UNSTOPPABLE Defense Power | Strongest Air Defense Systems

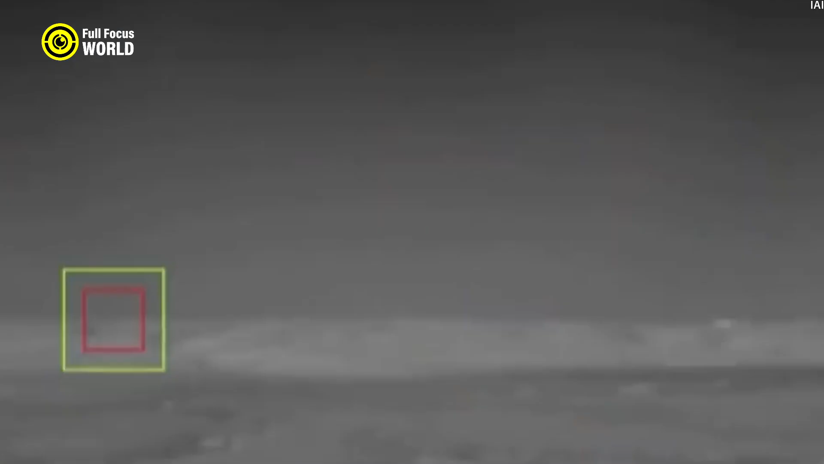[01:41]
active radar seeker for precise targeting in the final stages and